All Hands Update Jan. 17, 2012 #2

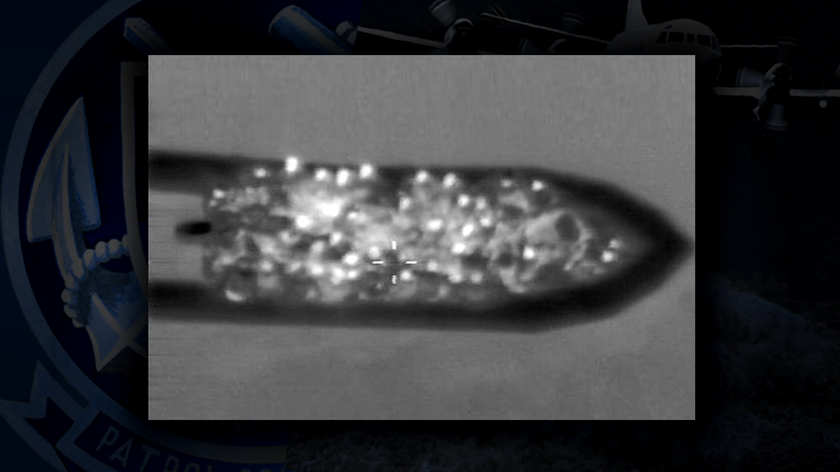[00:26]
The crew dropped food, water, and flashlights to the raft and stayed overhead until a ship arrived to recover the survivors.